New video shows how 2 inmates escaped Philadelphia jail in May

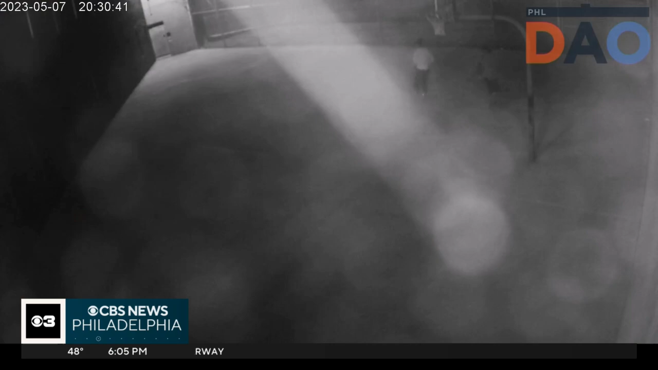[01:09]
THE GRAINY VIDEO THEN SHOWS THE INMATES RUNNING ACROSS A YARD WHERE PROSECUTORS SAY THEY EVENTUALLY ESCAPED THROUGH THIS HOLE IN THE FENCE WHICH THEY THEN LEARNED WAS THERE FOR SEVEN WEEKS.